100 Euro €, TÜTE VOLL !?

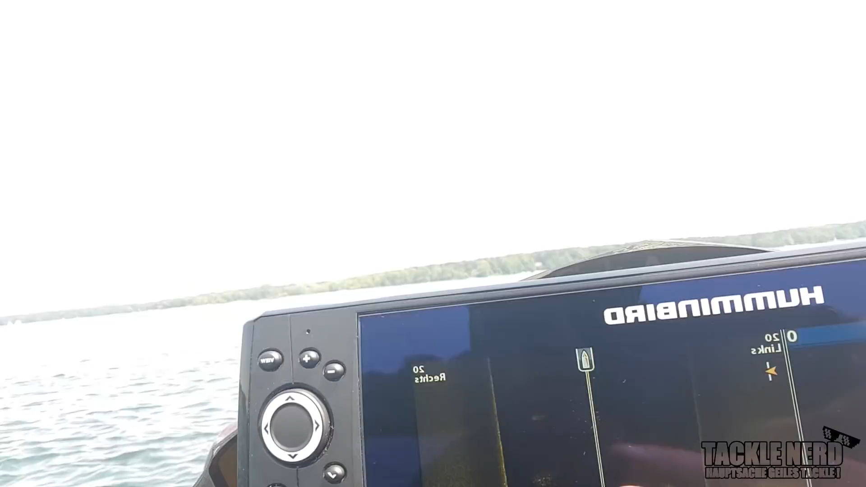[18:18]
Das sieht doch schon mal sehr gut aus hier. Echelot ist jetzt natürlich ein bisschen auf mich eingestellt für unseren See.
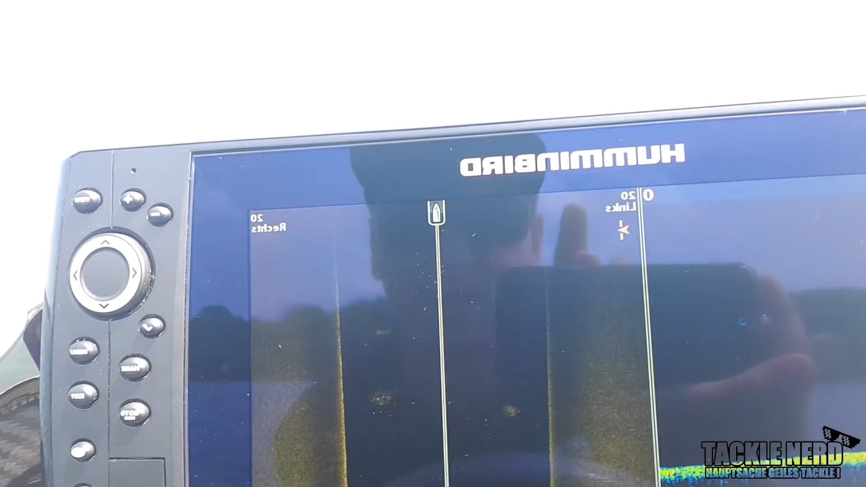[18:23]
Da ist es nicht immer 10 Meter tief. Ich werde den Hammer ein bisschen umstellen.
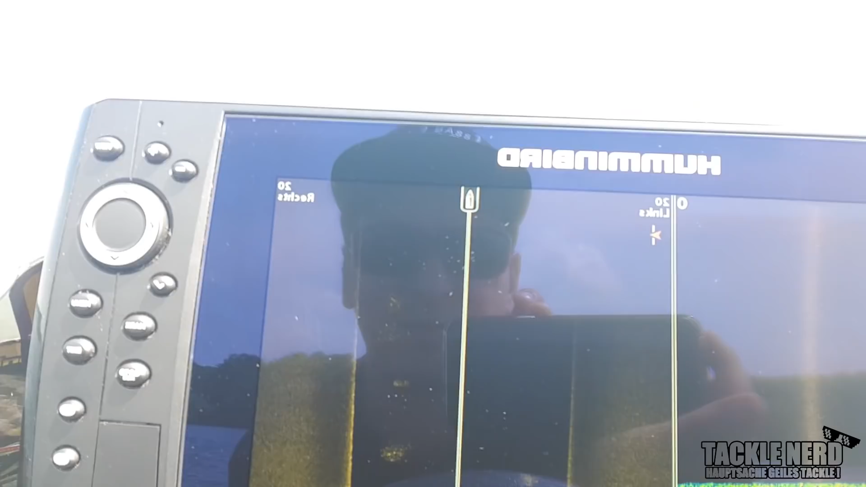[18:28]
Muss man immer ein bisschen rumfummeln, aber das sieht auf jeden Fall schon mal ganz gut aus.
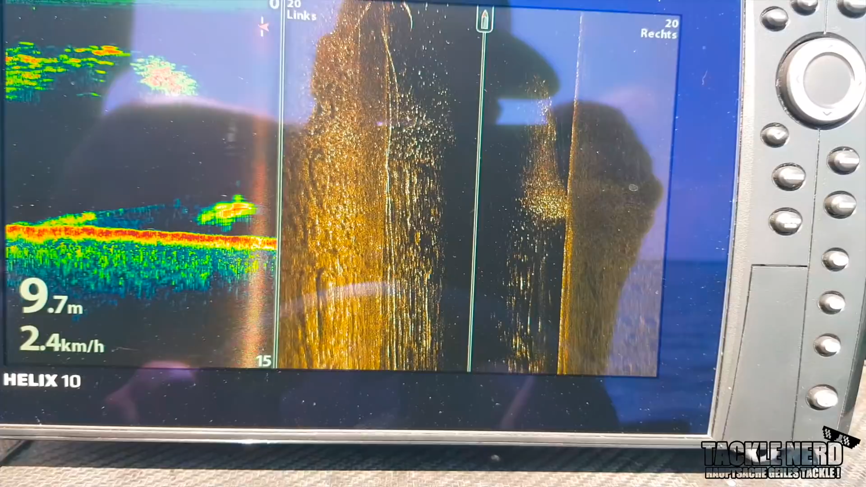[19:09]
On screen: depth 9.7 m, speed 2.4 km/h
Könnte sein, dass sich hier Fisch befindet. Aber ich bin mir nicht sicher. Kann mich auch irren.